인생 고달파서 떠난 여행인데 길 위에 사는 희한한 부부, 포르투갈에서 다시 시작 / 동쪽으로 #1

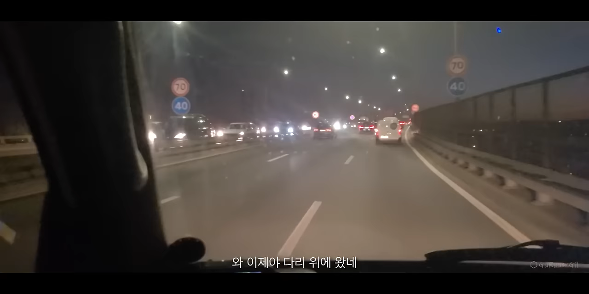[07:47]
와, 이제야 다리 위에 왔네. 이게 타구스강이라고 나와있는데 지도 보니까 저로 나가면 대서양.